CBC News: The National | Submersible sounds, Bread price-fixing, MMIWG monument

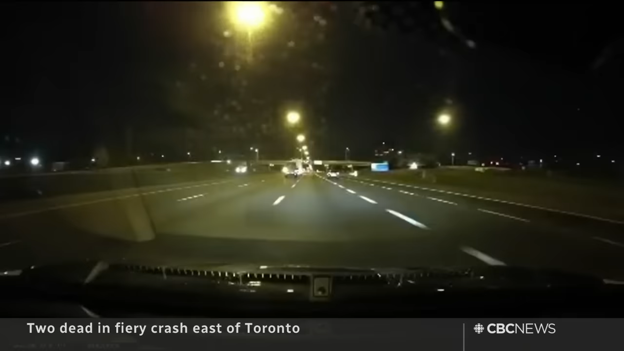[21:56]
So that huge explosion involved two transport trucks and a passenger vehicle.